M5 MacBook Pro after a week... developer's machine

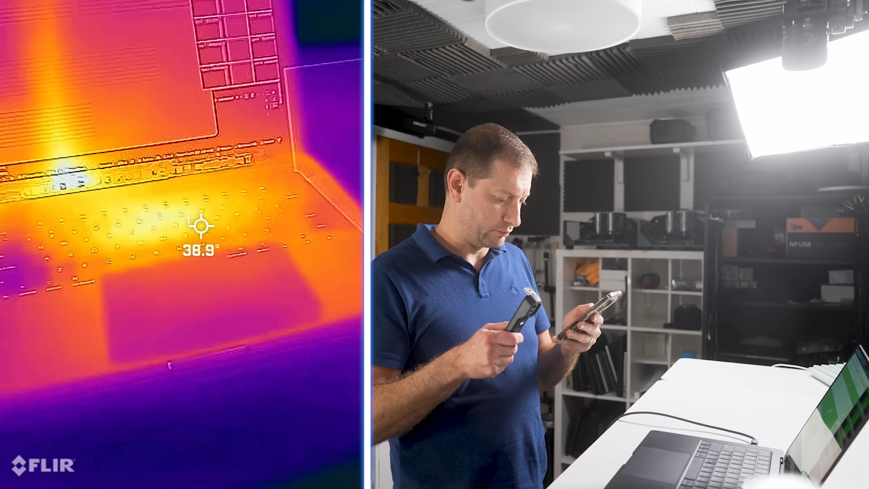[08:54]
We're still not throttling, which is good, but here's what the surface of the machine looks like. We're okay on the pads here. Not as cool as they can be. 33 is fine. It's warm. Now, look at that hot spot right over there. That's telling me that that's where the fan is, the single fan. And we're up to 46 degrees up there.
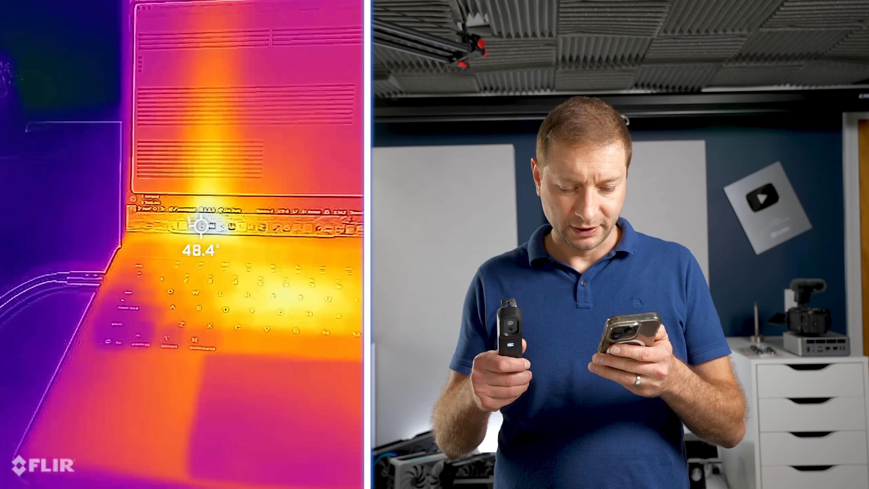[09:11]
That's actually, oh, 47.
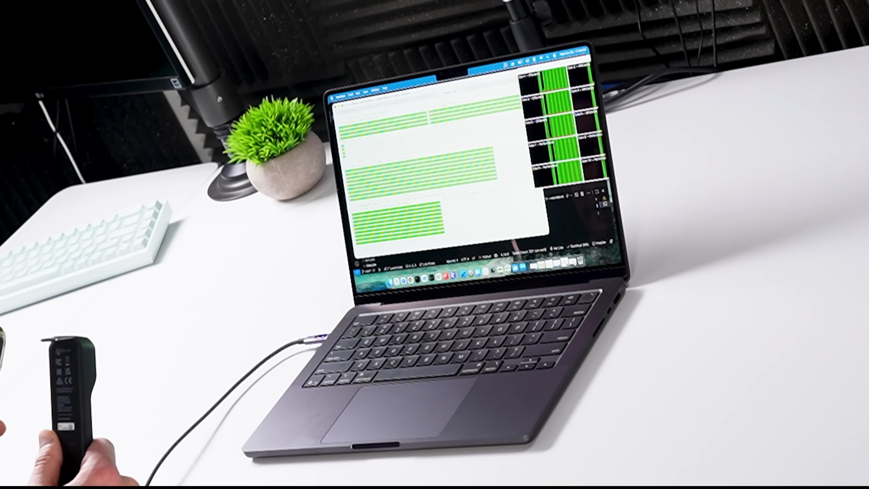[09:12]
That's actually pretty warm right over here.
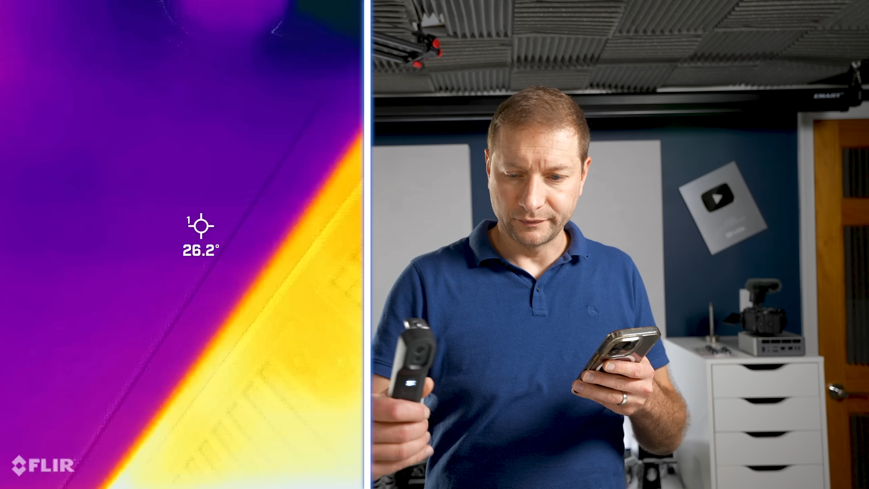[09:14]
Yeah, that's where the blower is coming out.
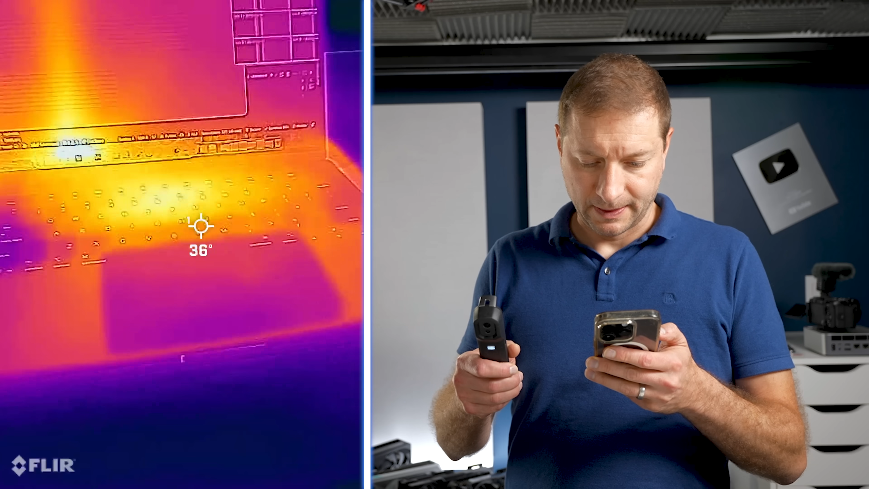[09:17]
And there is a little bit of a warm spot right in the middle at about 42 degrees.
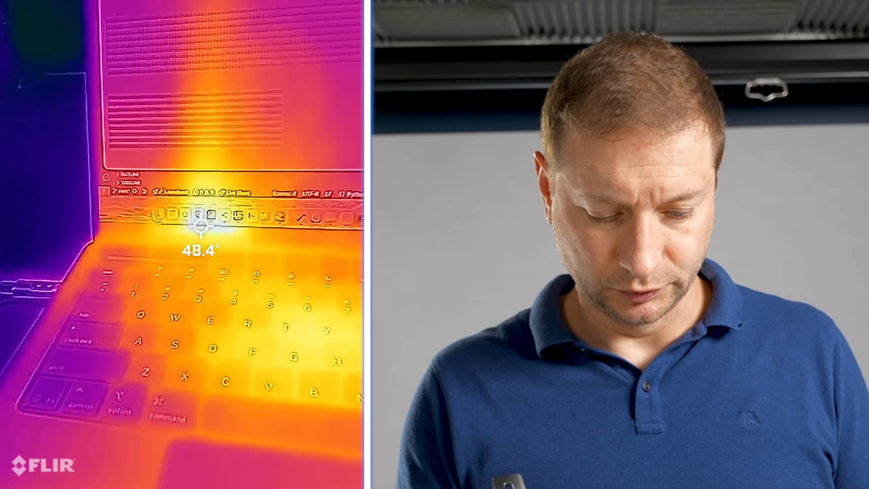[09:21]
Oh, getting up to 49 degrees up there.